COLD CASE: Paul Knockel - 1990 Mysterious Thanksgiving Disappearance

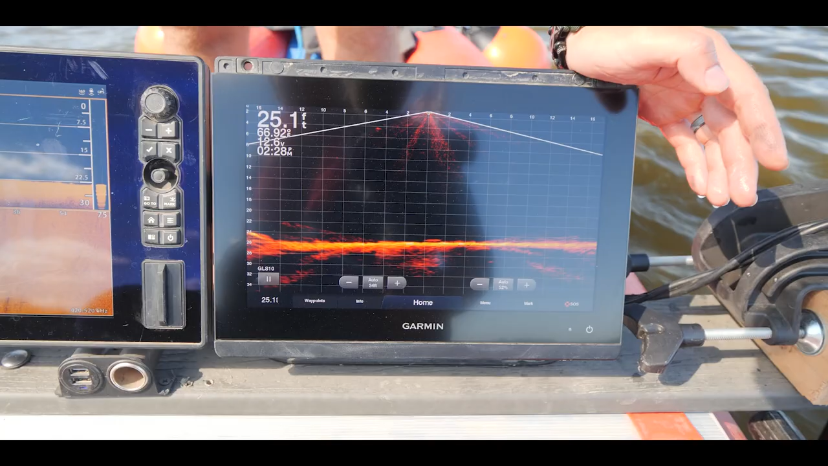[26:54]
There it is, right there. So that's what I'm interested in. So you're looking at a length of. So, 2, 4, 6, 8, 10, 12. That's almost like a rowboat.
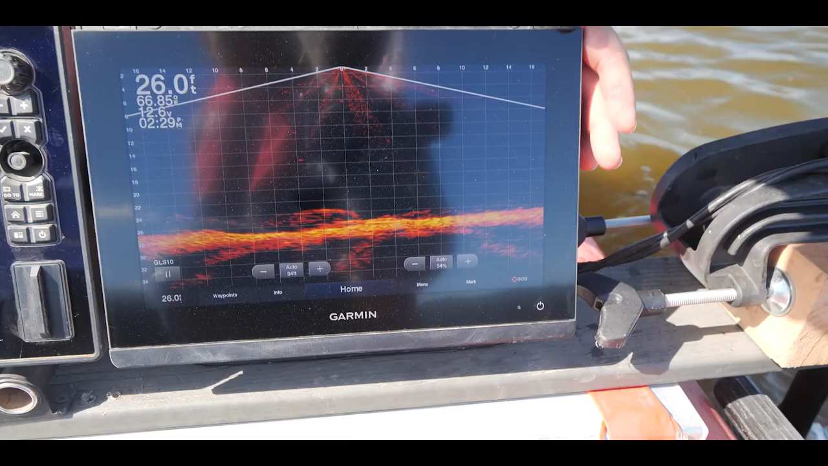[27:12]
There. All right, so that is 2, 4 feet tall.
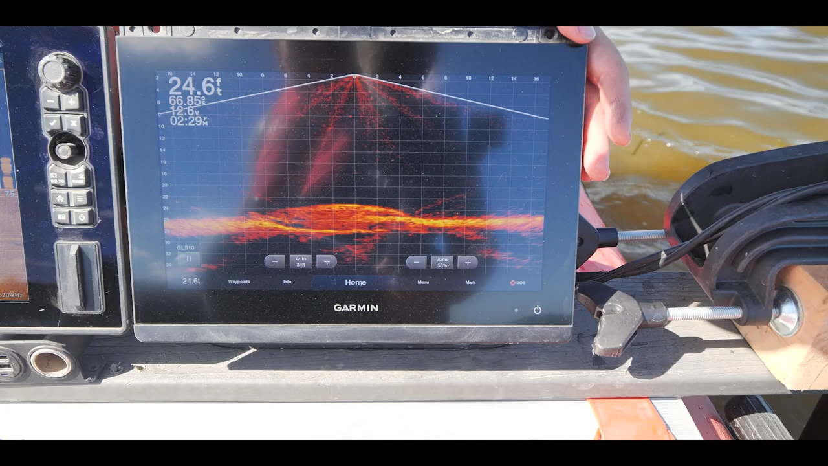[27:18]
On screen: depth 24.6 ft
I want to know if that's metal or not. Okay, that makes sense. 2 to 4 feet tall.
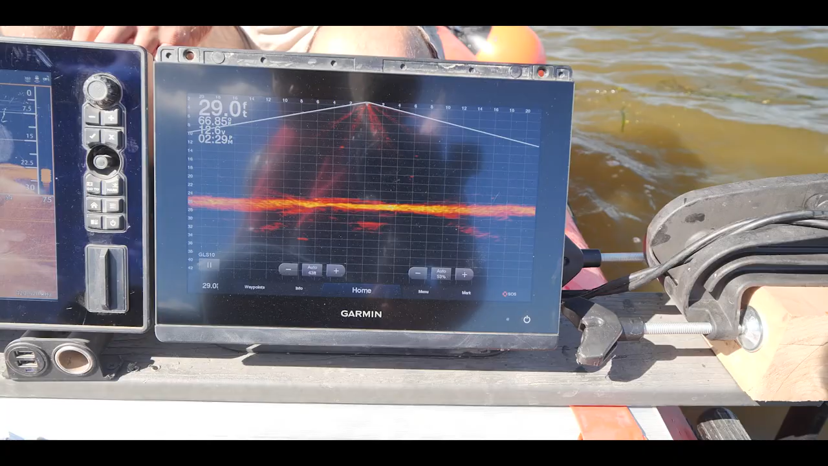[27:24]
Yeah. And buried. Buried. Yeah, you're going to have to expect 2 to 3 or more feet of it to be buried already. Yeah.
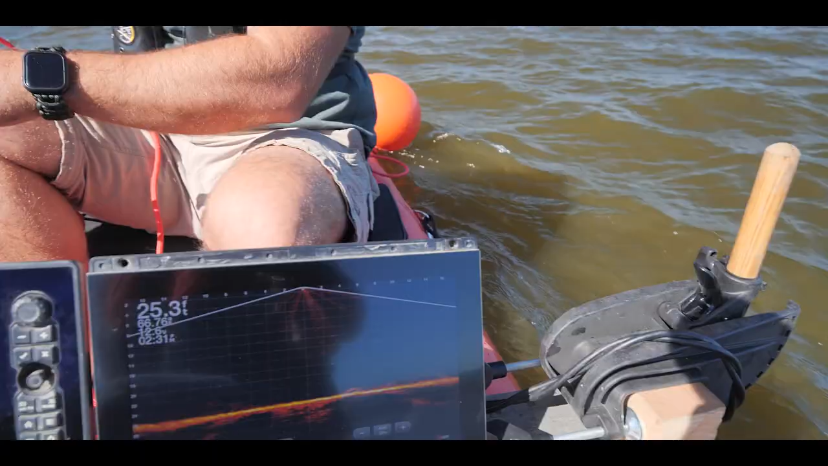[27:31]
Alright, so I see your magnet right there.
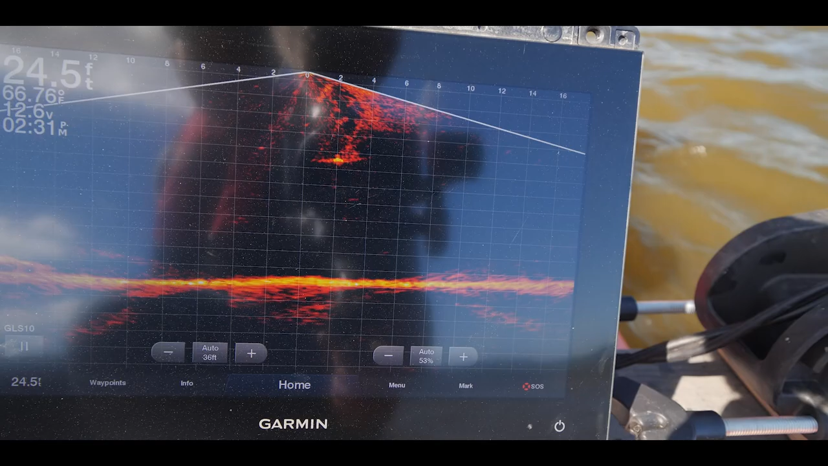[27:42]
On screen: depth 24.5 ft
Alright, go down another 4 feet. Okay, right there.
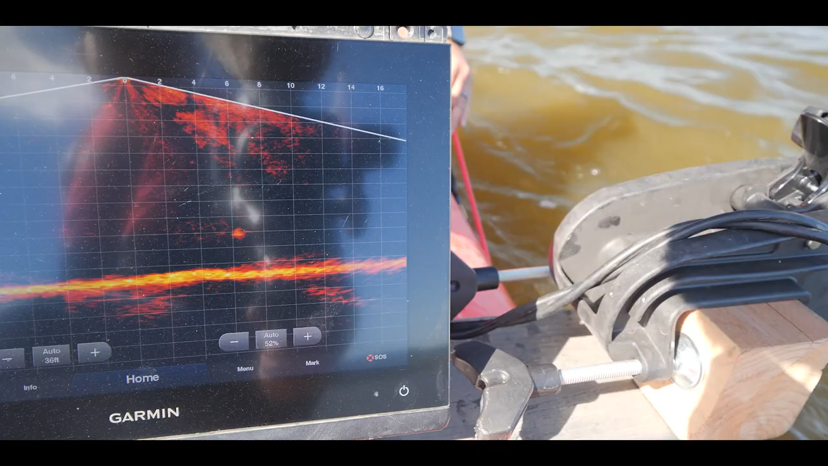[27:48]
Okay, right, come up like 2 feet.
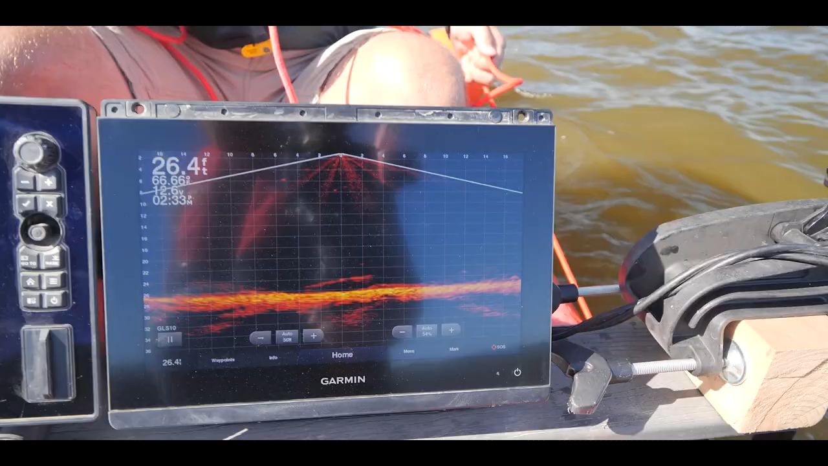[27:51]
On screen: depth 26.4 ft
Do you see my magnet? I don't see your magnet anymore.
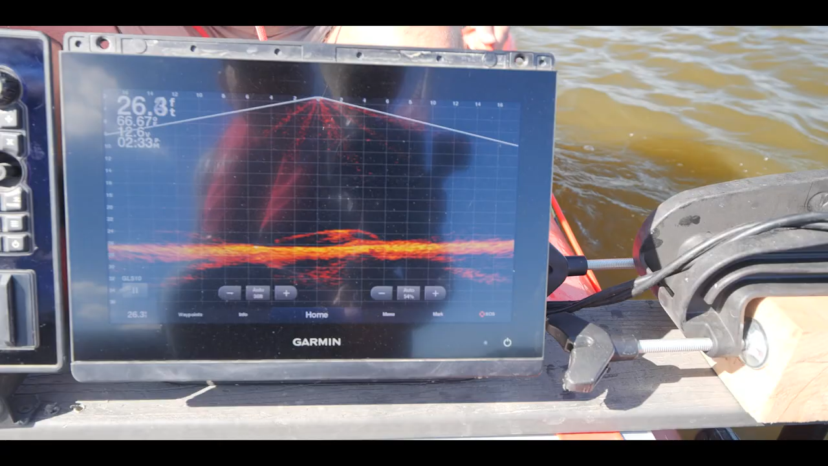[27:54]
Yeah, okay, yeah, I see your magnet. Okay, keep it there. I'm gonna bring you right into it.
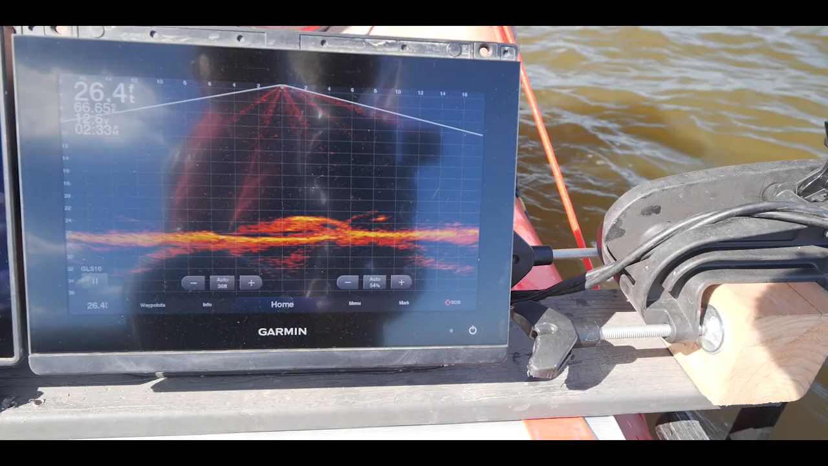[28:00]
You're like 4 feet away from it. You take your cord. So your magnet is behind us. I'm coming up on it.
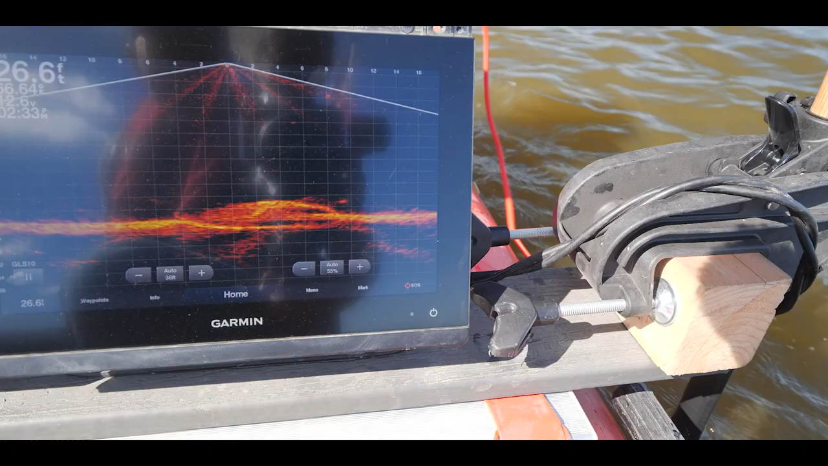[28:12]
On screen: depth 26.6 ft
And now if you drop right, hold on, like you were right at the front of it. I felt something. Yeah, so you're right at the front of it, and it's 12 feet in length. Yeah, I felt something because now my magnet just dropped down.
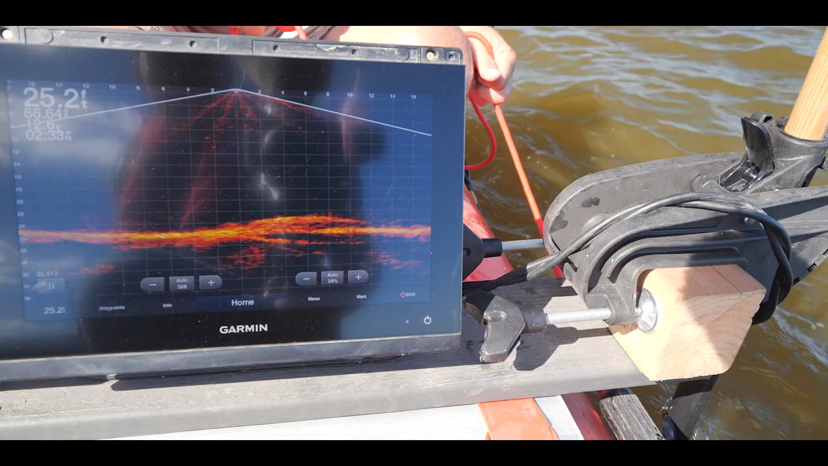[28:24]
Yeah, so now I'm going to take you forward over it, so you should be dragging right across it right now.